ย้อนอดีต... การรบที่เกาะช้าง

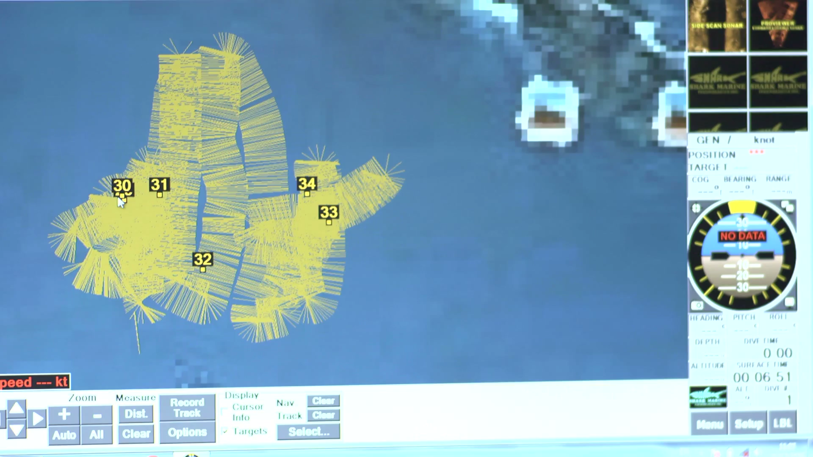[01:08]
31 นะครับซึ่งเป็นบริเวณที่เจอเรือรำที่ 1